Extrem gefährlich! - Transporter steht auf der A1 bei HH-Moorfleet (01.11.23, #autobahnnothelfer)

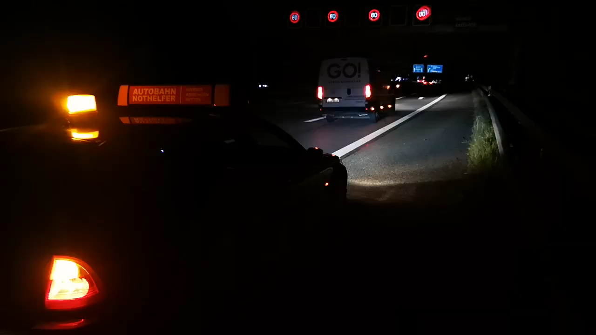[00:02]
Der Wagen, der da steht von Go, der sprang nicht an. Der Wagen blieb stehen und sprang nicht mehr an. Das steht auf der rechten Fahrspur. Extrem gefährlich. Zum Glück bin ich gerade gekommen und konnte das Auto dann absichern mit Blinkleuchten, sodass da keiner hinten drauf fährt. Also manchmal ist das wirklich so, man kommt sozusagen in der Sekunde, bevor etwas passiert, man hat das schon so im Gefühl und denkt halt, oh, schnell, schnell.
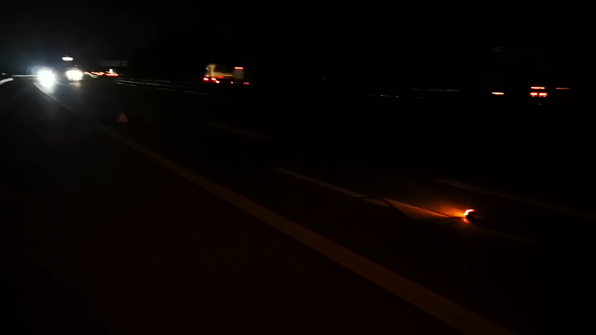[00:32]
So, zum Glück ist der Wagen jetzt wieder angesprungen und er konnte wegfahren. Gefahr beseitigt.